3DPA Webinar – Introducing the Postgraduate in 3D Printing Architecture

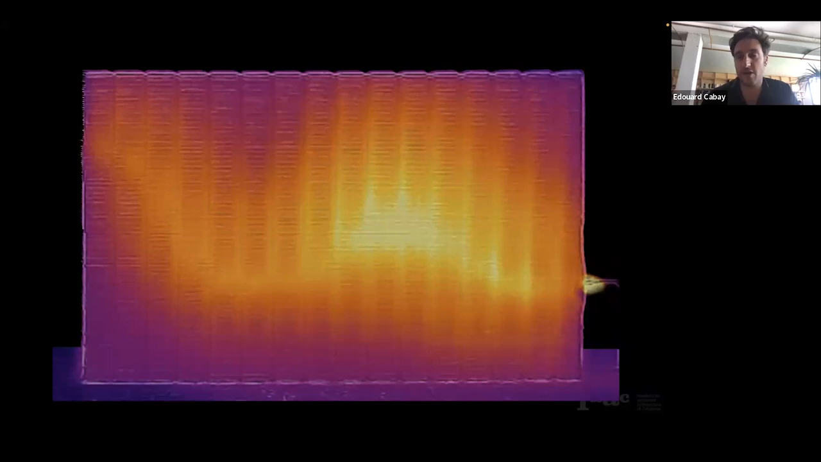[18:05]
So here you see the wall, and here you see the thermal image that reflects the kind of pattern of cavities that happen with it.